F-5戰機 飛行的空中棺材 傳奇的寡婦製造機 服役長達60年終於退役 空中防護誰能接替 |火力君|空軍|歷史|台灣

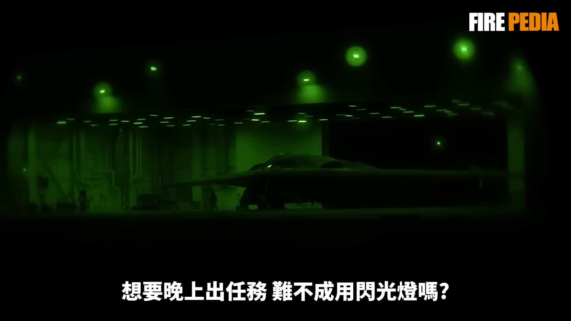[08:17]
得商量想要晚上出任务难不成用闪光灯吗你能想象一架侦察机在万米高空对着地面目标狂打
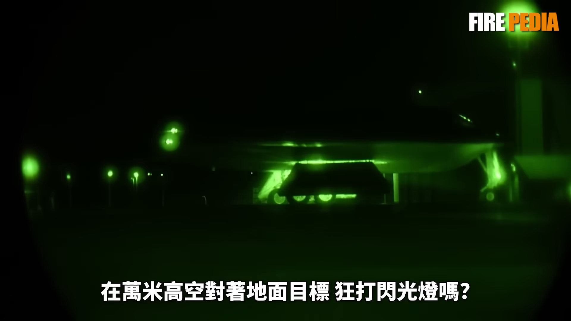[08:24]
闪光灯吗这种化身灯泡的行为和自杀又有什么区别呢而RF-51无法在极端天气出勤的原因则是因为它那源自70年代的红外扫描仪技术所带来的缺陷